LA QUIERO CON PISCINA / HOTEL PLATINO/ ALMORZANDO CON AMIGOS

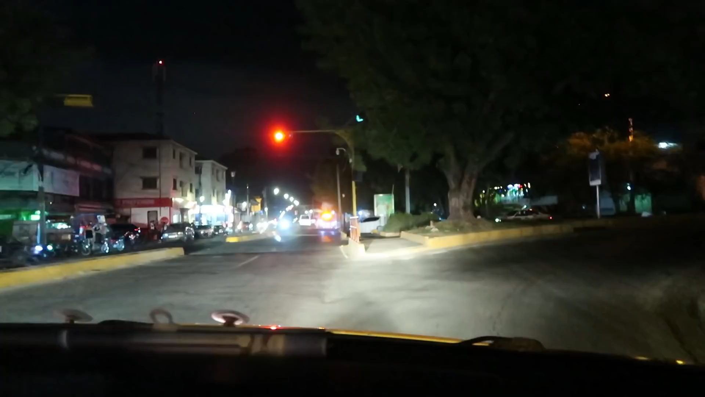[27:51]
No te vuelvas a perder. Yo nunca me he perdido. Santiago es muy lindo de noche, hay mucho movimiento. No me digas que tú no te pierdes, que sí te pierdes. No, yo he cogido rutas que no son, pero no me he perdido. ¿Sabes? Eso es lo mismo. Extraviarse y que perderse. No. Un año no es un siglo. Miren cómo se ve allá.